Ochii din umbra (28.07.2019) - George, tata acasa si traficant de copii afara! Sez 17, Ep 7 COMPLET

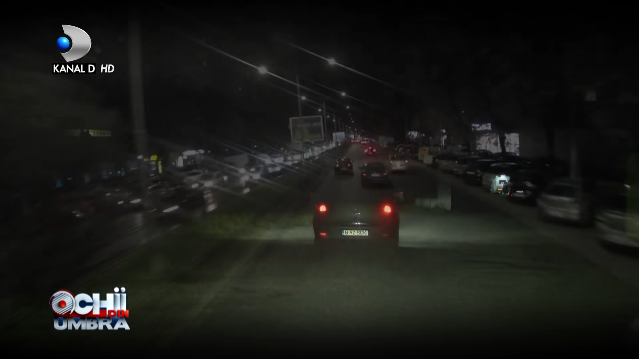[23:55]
În mai puțin de 15 minute ajunge la vila în care a lăsat-o pe tânăra mămică.